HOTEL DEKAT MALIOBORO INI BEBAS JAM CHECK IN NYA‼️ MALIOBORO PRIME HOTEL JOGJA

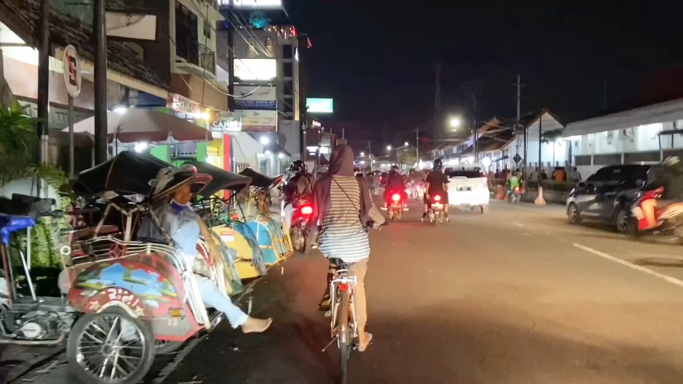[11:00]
Sekarang di jalan ini tuh jadi jalan satu arah ya guys.
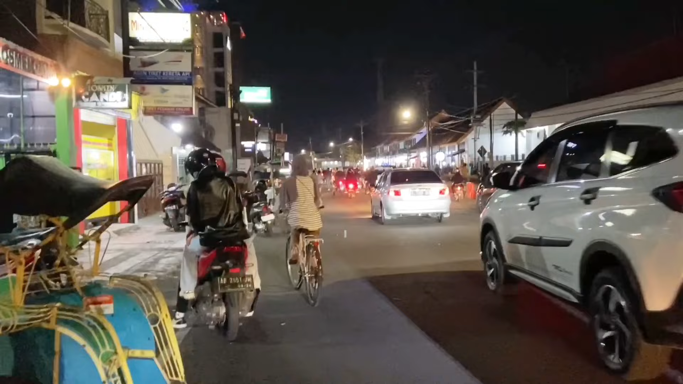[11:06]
Pokoknya kalau misalnya sore menjelang malam, ini tuh kawasan yang rame gitu loh guys.